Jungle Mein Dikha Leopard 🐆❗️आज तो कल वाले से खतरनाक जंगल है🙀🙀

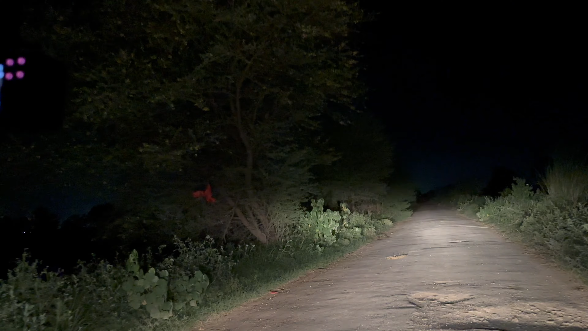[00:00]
तो जी फाइनली भाई हम अपने जंगल के अंदर एंटर हो चुके हैं। ये देखो बिल्कुल खंडर है, वो कुआ भी है यार। क्या है वो रोड पे? टाइगर वाइगर तो नहीं है? वो ये तो लेपर्ड है शायद। अरे यू की है?
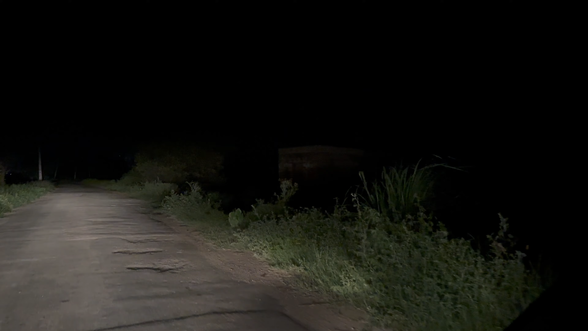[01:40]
कल वाला तो भाई सीन बहुत ज्यादा डरावना था, बाकी आज देखते हैं। यहाँ बारिश नहीं है, कल वहाँ बारिश थी।
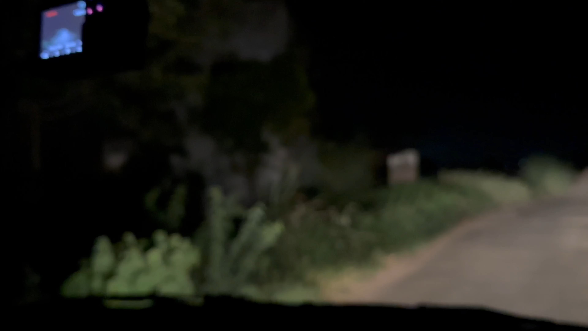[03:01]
हाँ चलो आगे। दिखा था ना एकदम, हाँ परछाई दिखी थी, चले क्या करे। चलो चलो भाई थोड़ा सा और, वही सामने का सीन कितना खतरनाक है, बिल्कुल झाड़ी झाड़ी और बिल्कुल पतला सा रोड है।
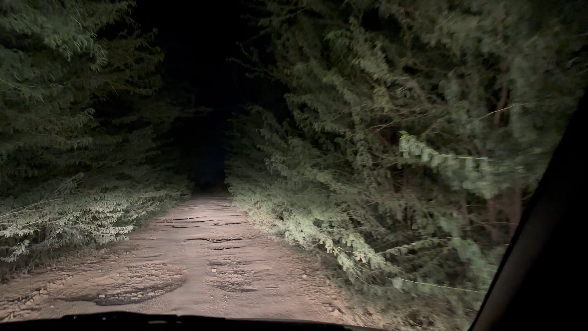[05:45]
बिल्कुल दो आंखें दिख रही है, दो आंखें दिख रही है सीध में। ओ भाई साहब ये क्या है यहाँ, है वो क्या करे, चले मोड़े गया, डर लगा लग गया बहुत ज्यादा।
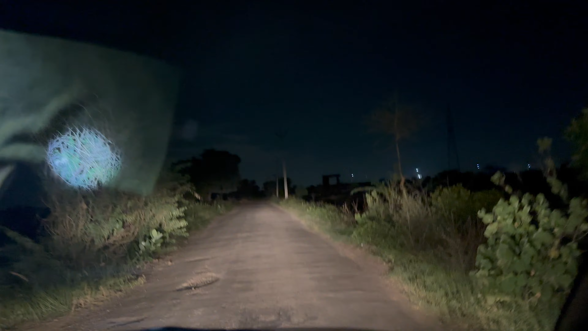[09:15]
ओ भाई साहब यहाँ बरगद बरगद का पेड़ है भाई, बहुत पुराना भाई, यहाँ से निकल लेते हैं, निकलने में ही समझदारी है भाई, यहाँ अक्सी चमक रही है, इसकी चमक रही है।